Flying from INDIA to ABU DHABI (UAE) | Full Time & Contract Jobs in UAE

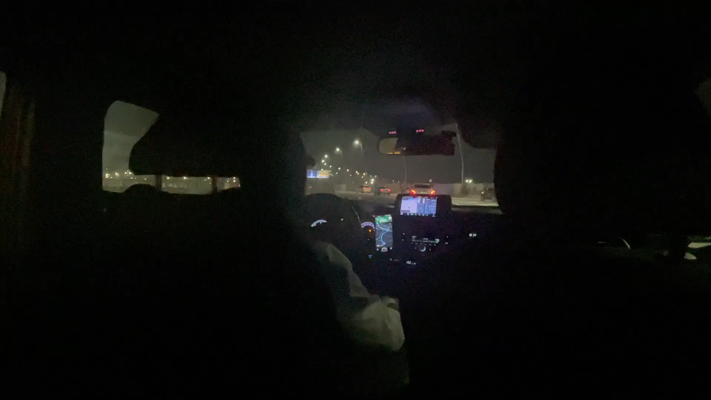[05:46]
तो जी यार, फाइनली अपना सामान उठा लिया है एंड टैक्सी ले लिया है एंड अब हम जा रहे हैं अपने होटल की तरफ।
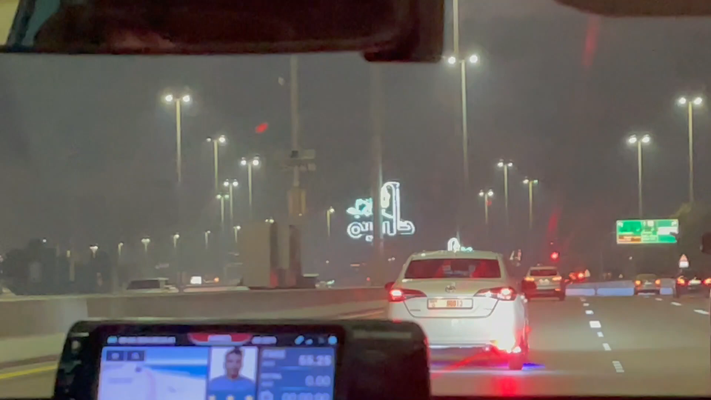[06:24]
और जो सबसे बड़ी बात, अभी रमजान चल रहा है तो यहाँ की जो वाइब्स है वो कुछ अलग ही वाइब्स होती हैं, क्योंकि यहाँ का सबसे बड़ा फेस्टिवल होता है ये। तो सारी सड़कों में आप देख सकते हो कितनी ज़्यादा लाइटिंग की हुई है।